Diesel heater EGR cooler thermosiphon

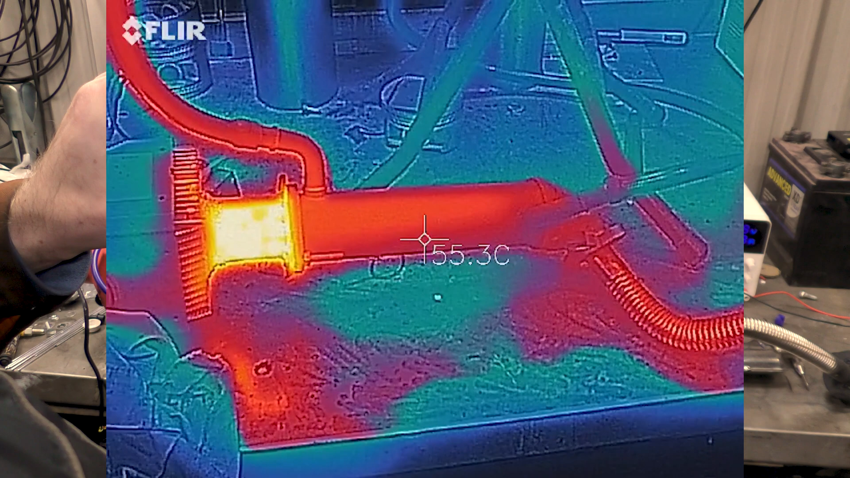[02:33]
On screen: spot 55.3°C
Okay, here we are in the FLIR. So I painted everything matte black so we can get approximate temperature.
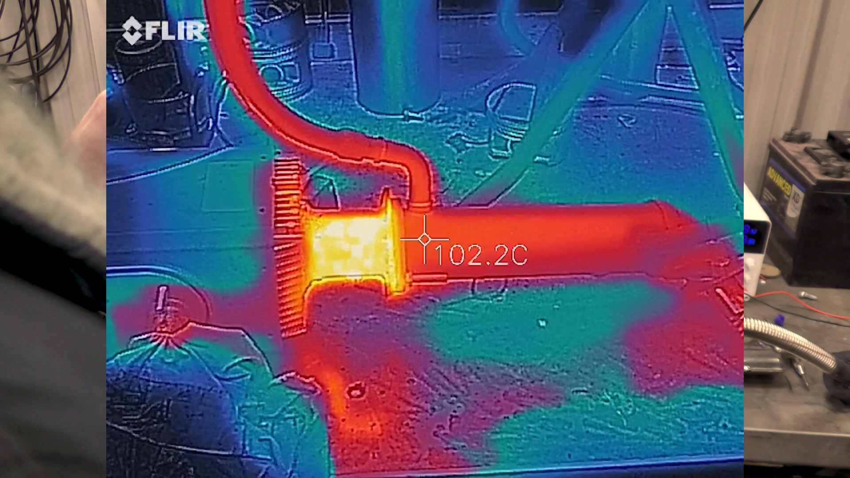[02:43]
On screen: spot 102.2°C
So there's the actual exhaust port of the heater and that's over 150 degrees.
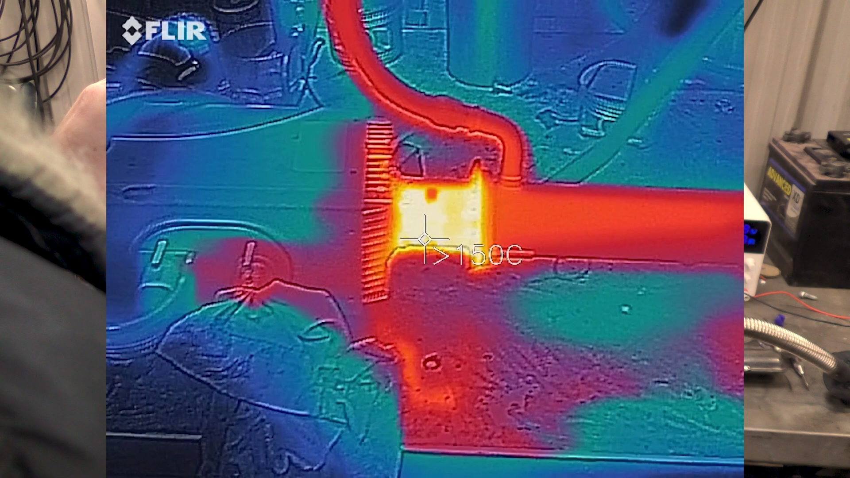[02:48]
That's more than my FLIR can read. Here's the EGR cooler itself. So you'll notice it's sitting about just over 100 degrees. Remember there's some inaccuracies in the FLIR's temperature reading ability.
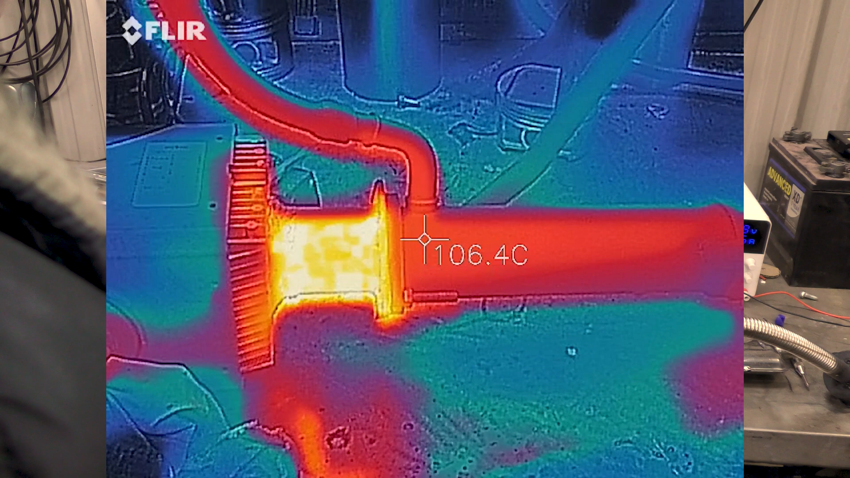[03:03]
On screen: spot 106.4°C
Come down to the cool end.
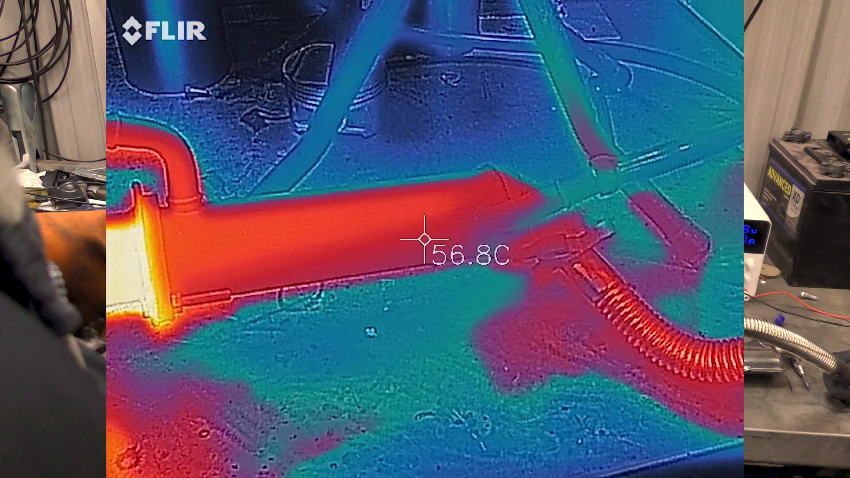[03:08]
On screen: spot 56.8°C
So there's the inlet pipe temperature.
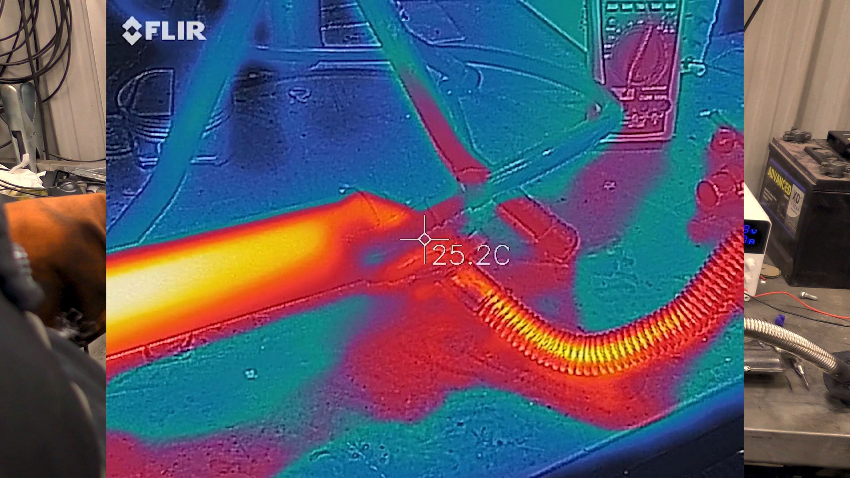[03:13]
30, 30, 19, 14. So that's probably the right temperature. 30 degrees inlet.
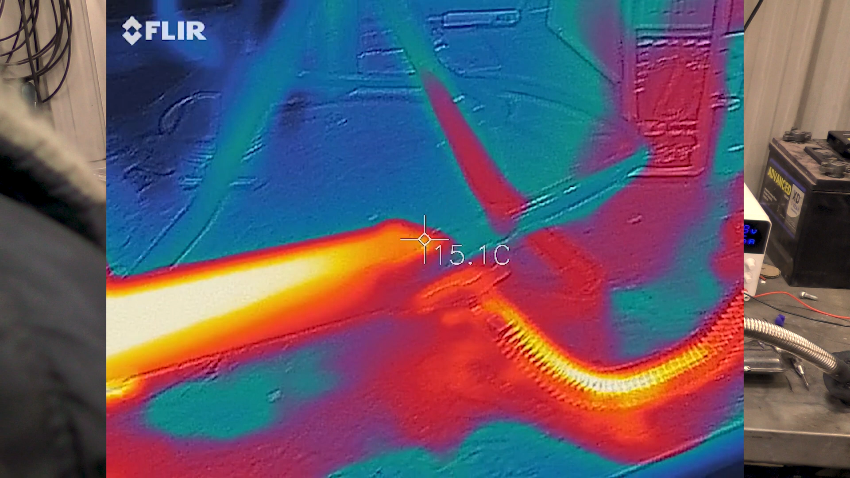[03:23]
On screen: spot 15.1°C
Swing along to the outlet which should be up near 100 somewhere.
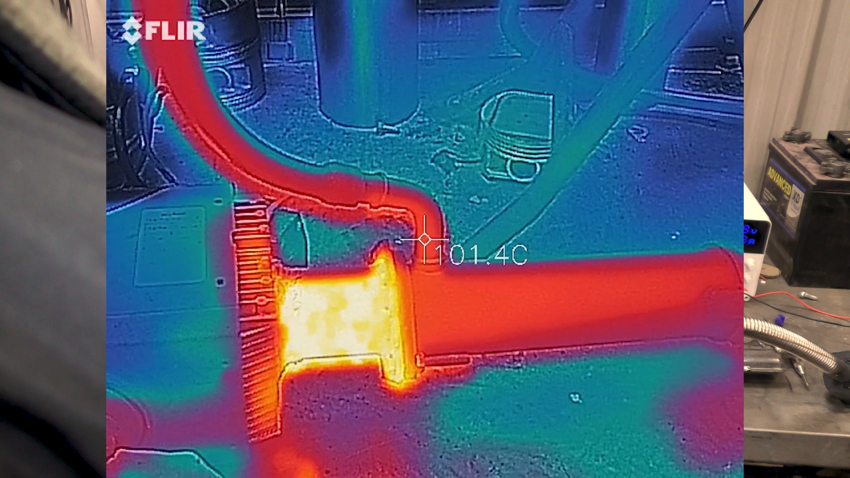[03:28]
On screen: spot 101.4°C
100, 100 still. Hot pipe.
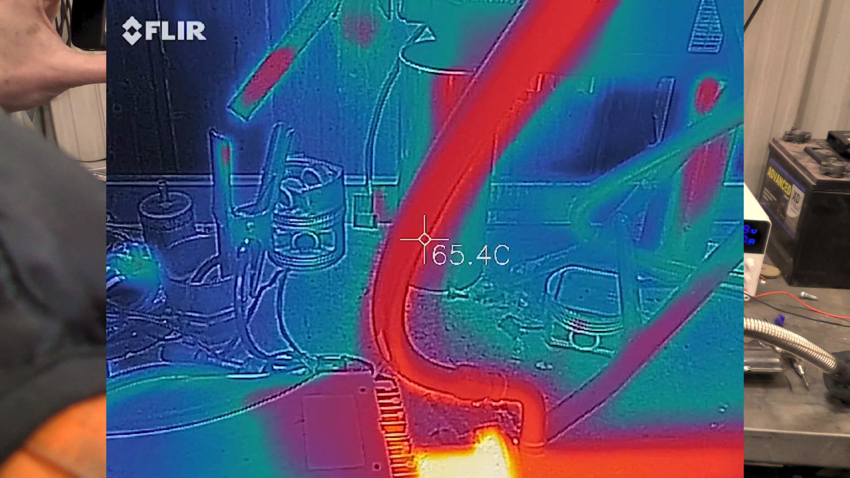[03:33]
On screen: spot 65.4°C
Hot pipe. Hot pipe. All the way up to the jug.
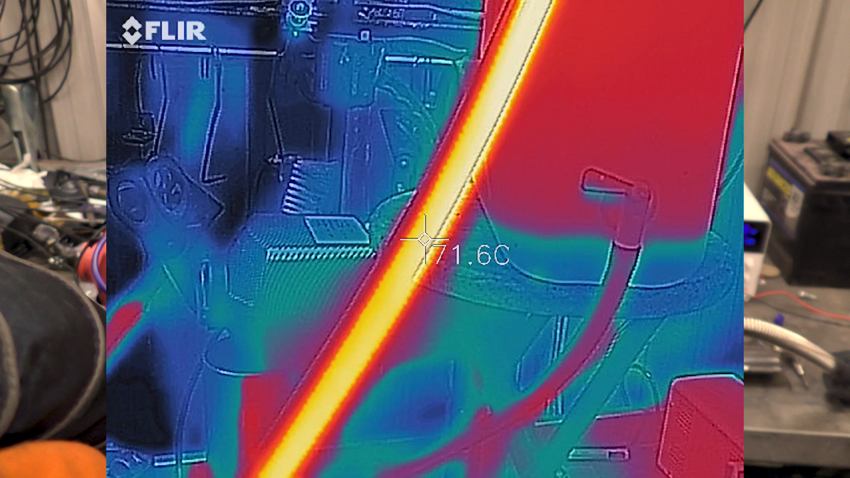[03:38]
On screen: spot 71.6°C
Which is up here. It's still hot all the way in the jug.
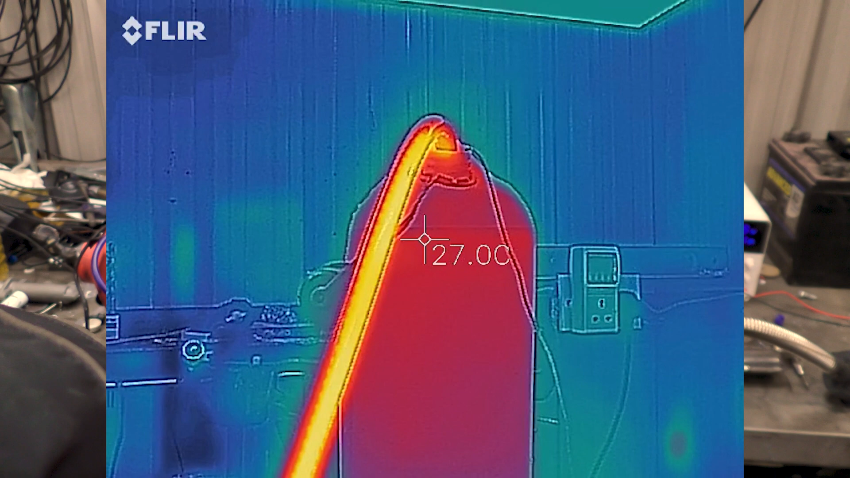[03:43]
Now let's see if we can spin around the side of it to see if we
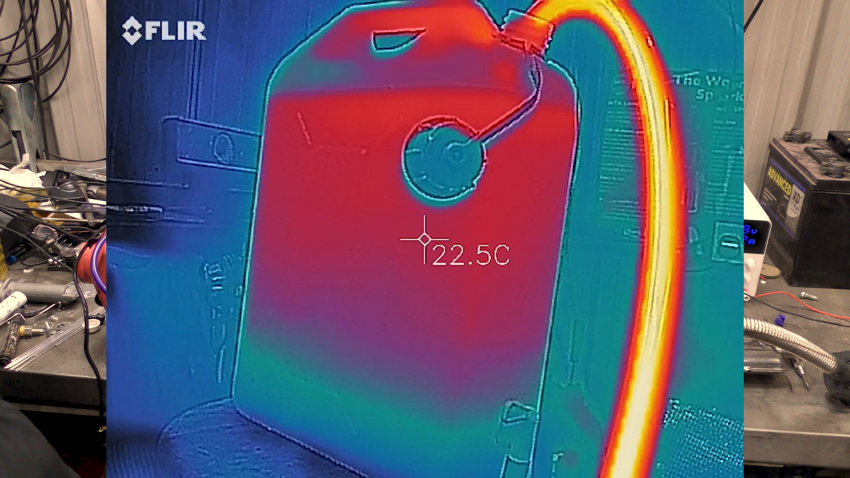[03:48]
On screen: spot 22.5°C
can get some sort of temperature gradient here. Remember it's not accurate because the jug is a white plasticky colour as opposed to a nice matte black. But you can see the temperature gradient. It's warmer at the top. And it is at the bottom where you can see it's sinking into the stool it's sitting on.
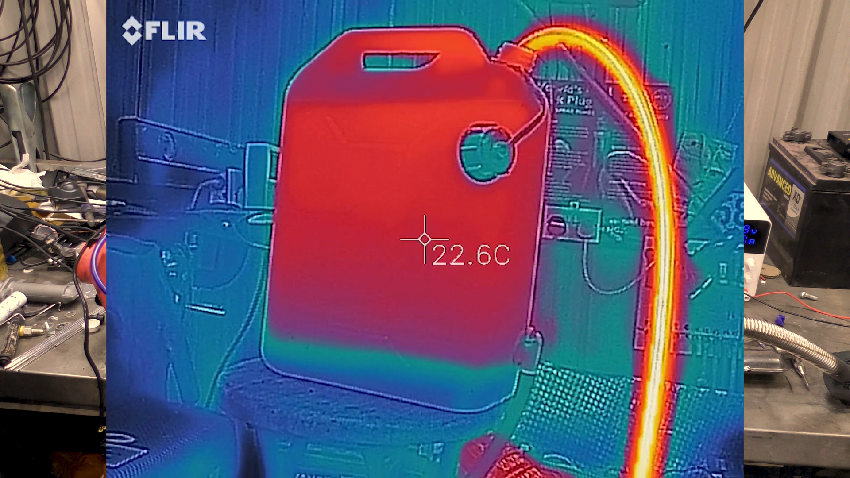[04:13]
On screen: spot 22.6°C
So what's doing it is being a thermosyphon. I don't quite have the resolution to see the hot water actually coming in.
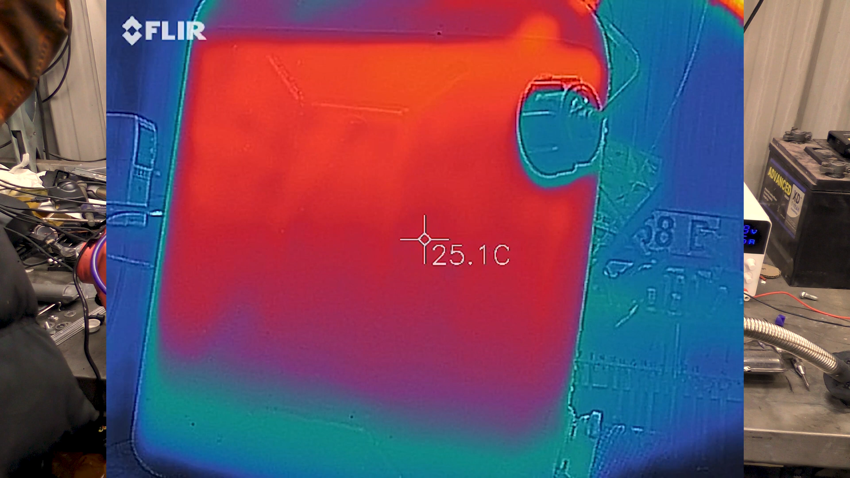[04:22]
On screen: spot 25.1°C
Oh, there we go. That's a better picture. That makes it slightly better.
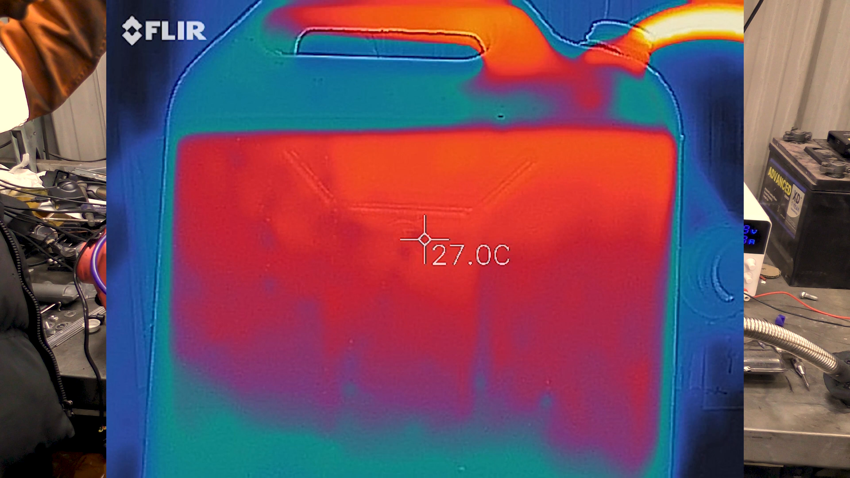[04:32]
On screen: spot 27.0°C
See it's slightly warmer up there.
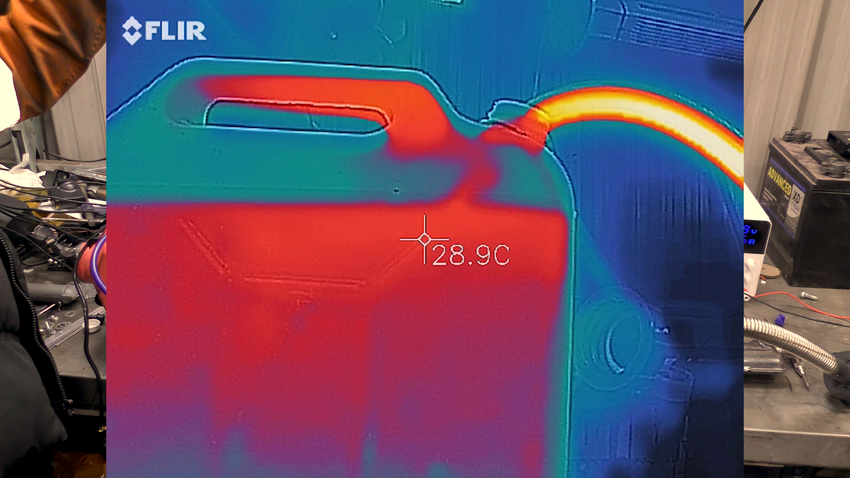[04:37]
On screen: spot 28.9°C
See it's squishing hot water every now and again.
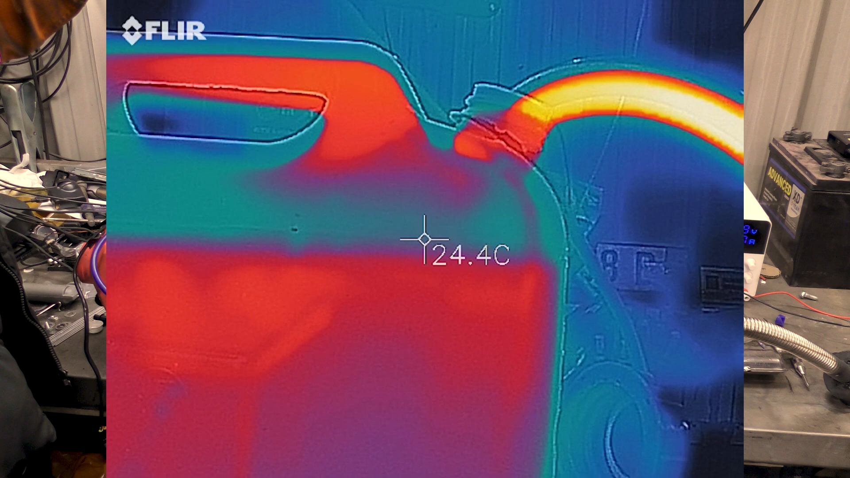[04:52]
On screen: spot 24.4°C
See it's totally doing it. It's being a thermosyphon.